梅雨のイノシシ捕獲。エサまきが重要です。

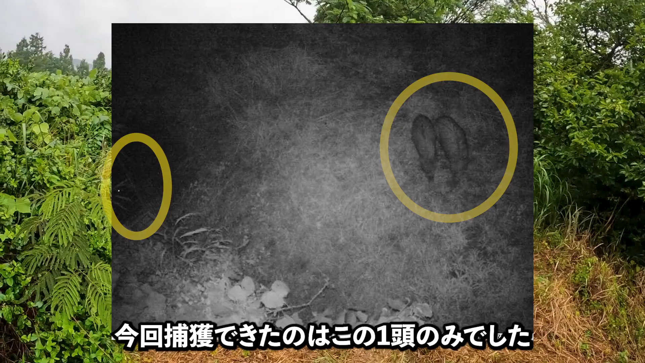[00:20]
この1頭は外貨2頭一緒に行動していたんですが、1頭のみの捕獲となってしまいました。